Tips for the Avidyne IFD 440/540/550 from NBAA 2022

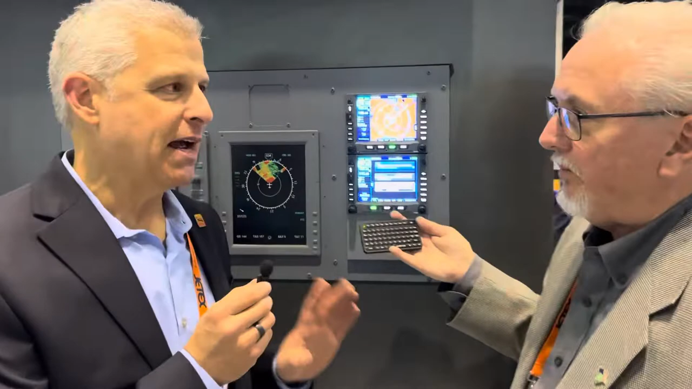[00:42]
One on each side for both the top one with the 550,
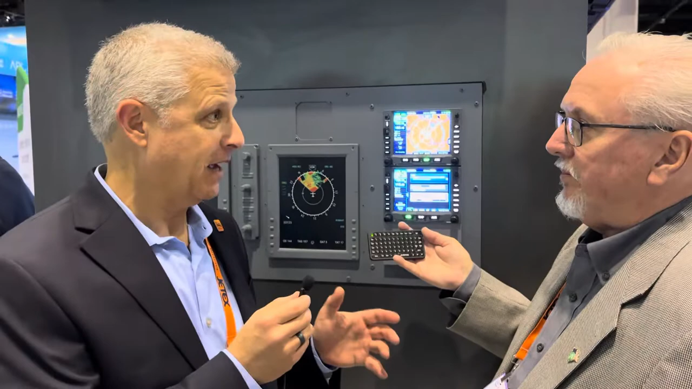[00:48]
the IFT 550, and then I have the 440 below it.
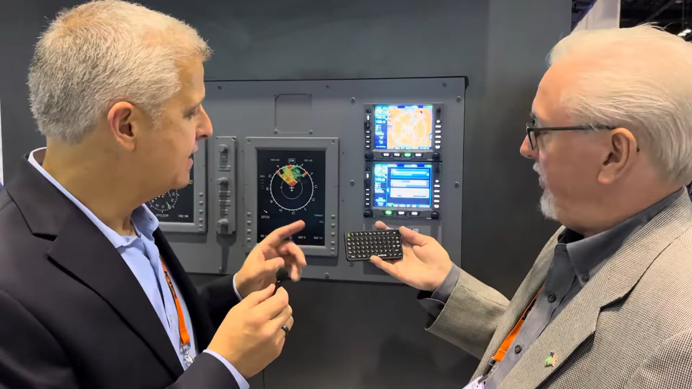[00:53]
And one of the cool things is you've got this data field here,
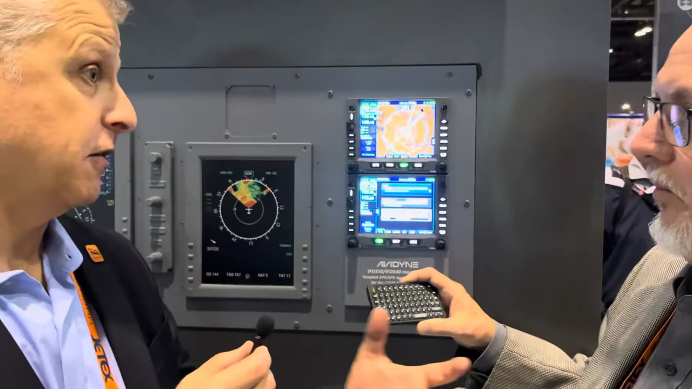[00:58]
a set of data blocks that you can totally customize.
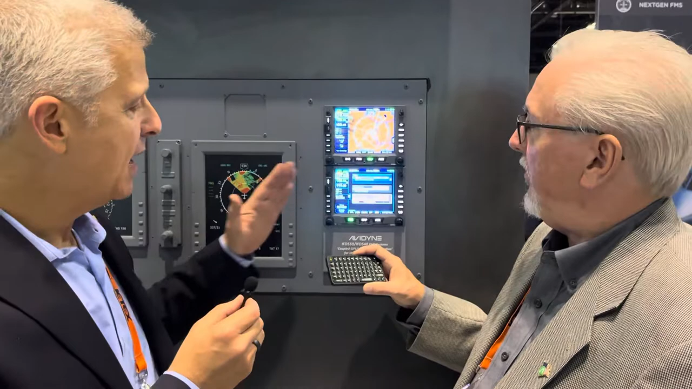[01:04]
And they come out on this, you know, tray, but I have always been going and touching the screen in order to do that and bring those out.
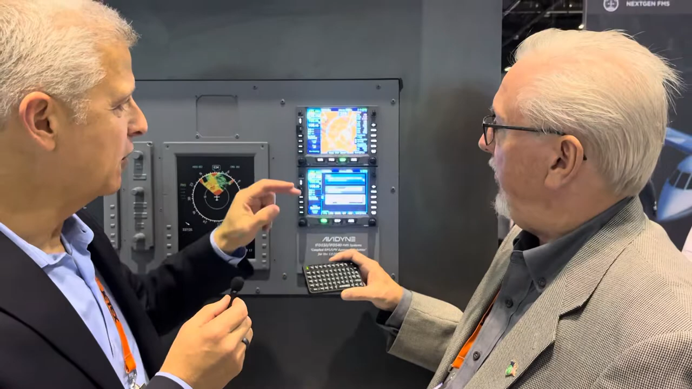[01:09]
And that's a really similar thing on other pages.
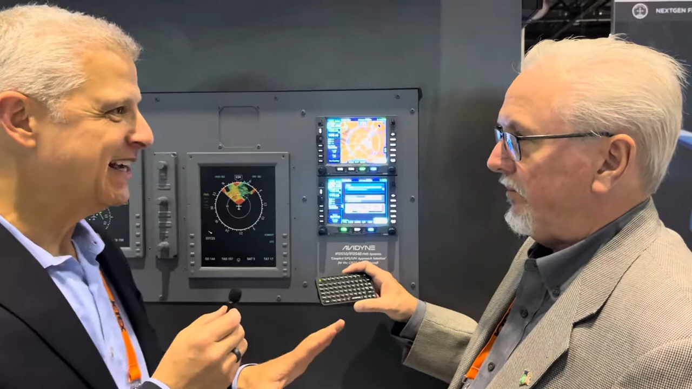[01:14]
But you showed me that I can do it without taking my hands off the yoke, because I can just use the keyboard.
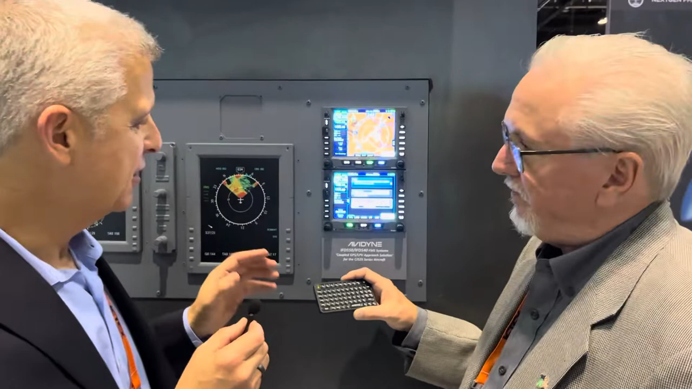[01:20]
So show me how I can switch screens, but then have the hidden feature of holding this down.
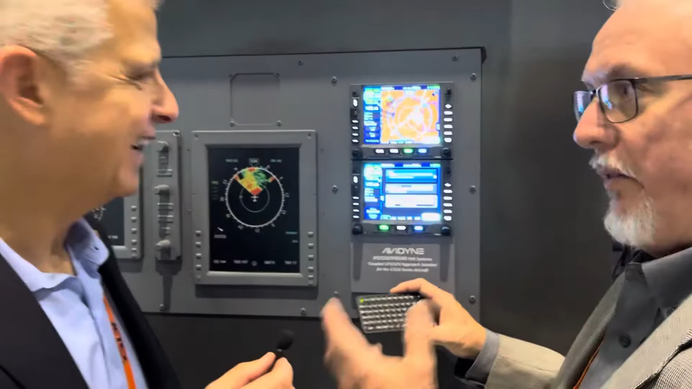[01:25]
Well, there's actually three ways to retract that data block. Of course, you show the touch, but you can also push and hold the map button.
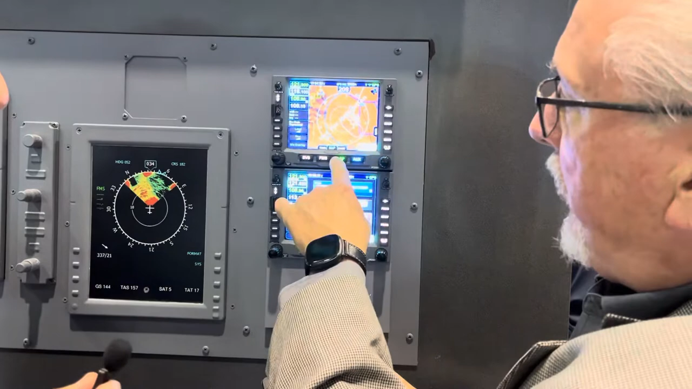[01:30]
These are two-way rockers, and that'll bring it in, and you push it again, and it'll retract.
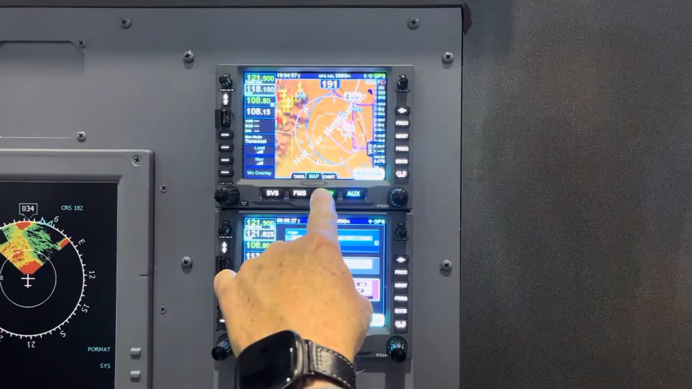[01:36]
So if you're bouncing around, that makes it much easier.
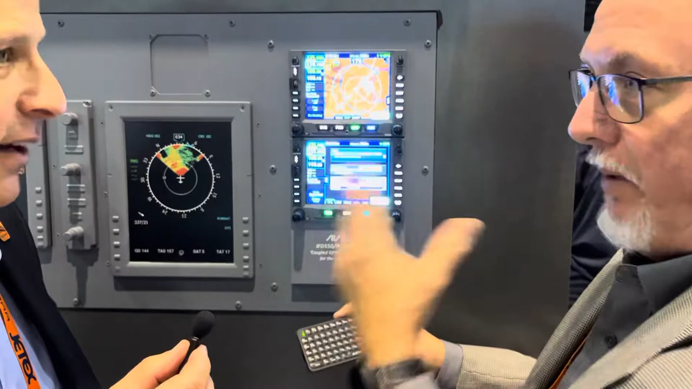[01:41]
But as you said, if you have the Bluetooth keyboard hooked up as well, you can push and hold the button for three seconds,